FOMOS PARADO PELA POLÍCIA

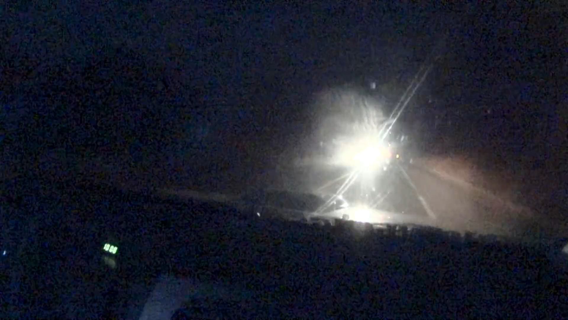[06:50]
na frente né No lugar mais de boa Vem do lado E ultrapassar e voltou Deixa a placa pra parte Isso aqui mano É né Chamar atenção